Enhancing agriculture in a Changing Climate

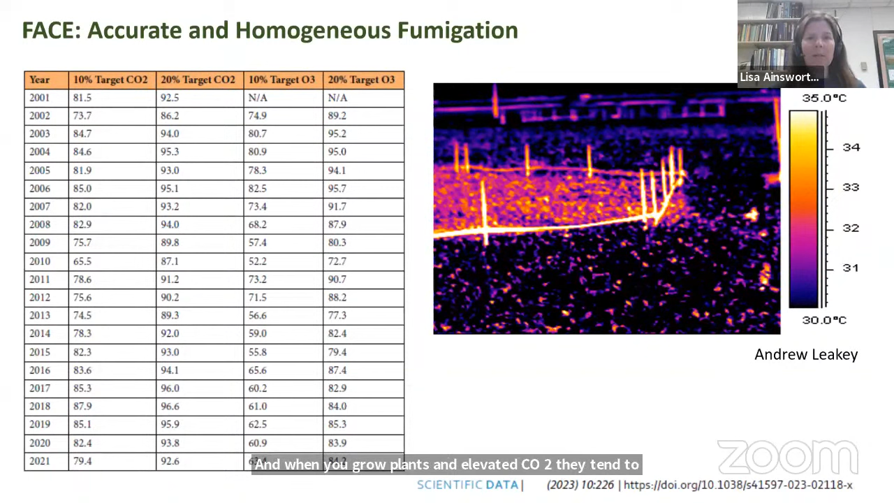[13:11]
On screen: scale top 35.0°C, scale bottom 30.0°C
This was an image taken by Andrew Leakey. And when you grow plants in elevated CO2, they tend to close their stomata, which reduces evaporative cooling, leading to a warmer plant. And so that – or a warmer plant. And that's what you see in this image.